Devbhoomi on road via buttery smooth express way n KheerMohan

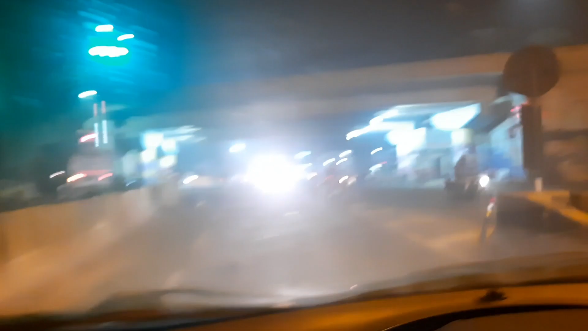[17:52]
এন্ড ফাইনালি We have entered Lucknow city.
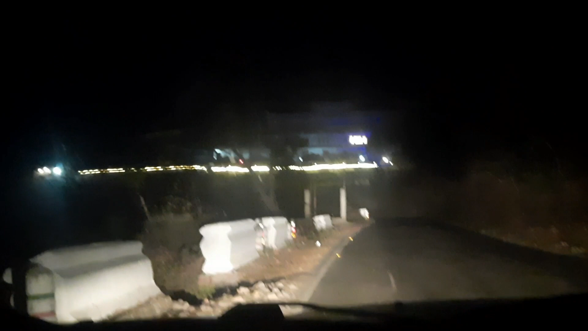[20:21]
রাত 8টা বাজতে চললো, চারিদিকে শহরের আলোই শুধু দেখা যাচ্ছে।